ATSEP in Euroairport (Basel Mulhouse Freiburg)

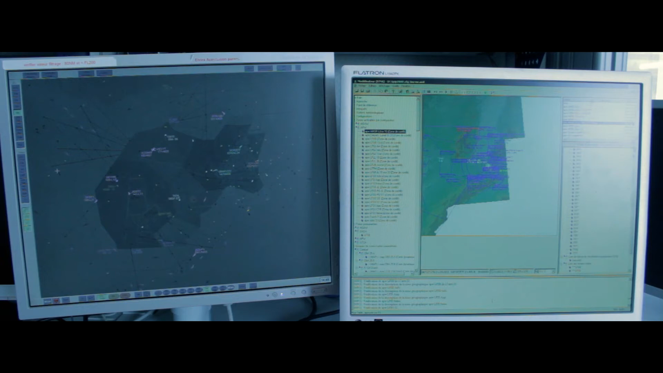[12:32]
The technical division is also responsible for equipment used for surveillance and allowing ACCO to guide aircraft in space and avoid mid-air collisions.
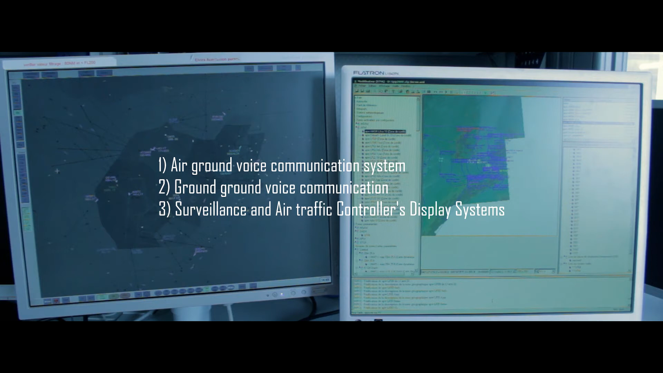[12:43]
The air traffic controller can monitor any aircraft in the area of
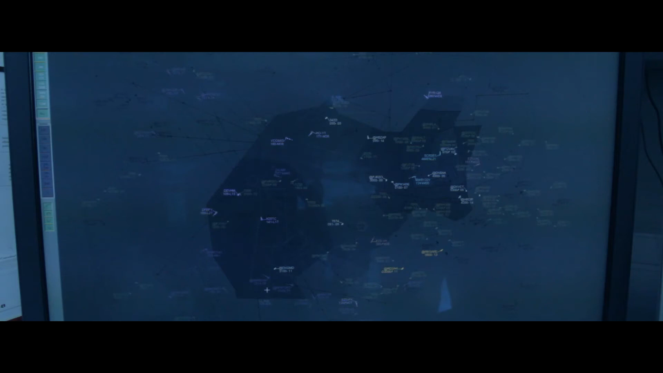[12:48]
control of the airport through a surveillance display called surveillance HMI.